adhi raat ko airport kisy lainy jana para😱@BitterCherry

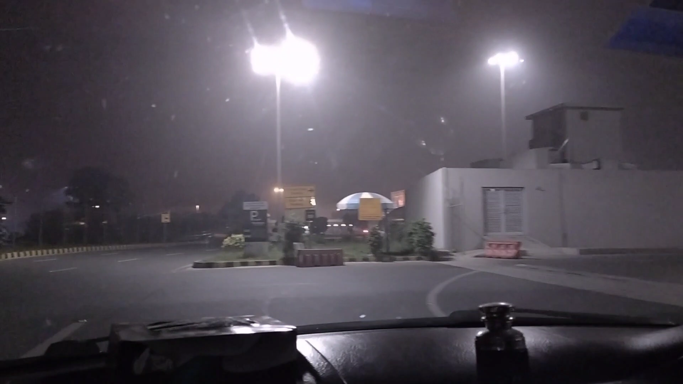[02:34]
पेसंजर क्यों पिक करना है हमने हमने अपना समान पिक करना है
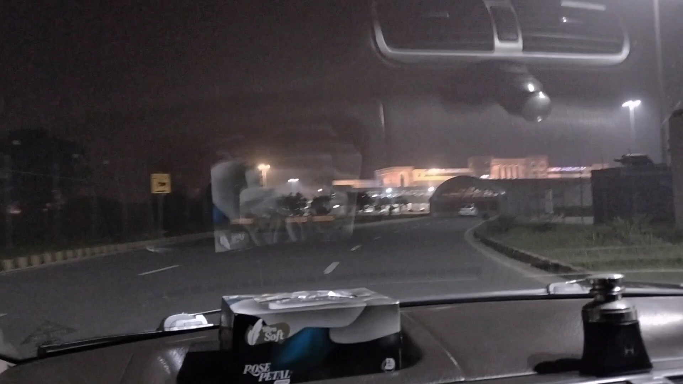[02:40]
बड़ी मैं कितने सालों के बाद लहोर एरपोर्ट पे आई हूं इसे पूछ लेते हैं वो जो सामने खड़ाव है कि उपर जाने का रास्ता कौन सा है क्लेरेंस यह है पूछ लेते हैं इसको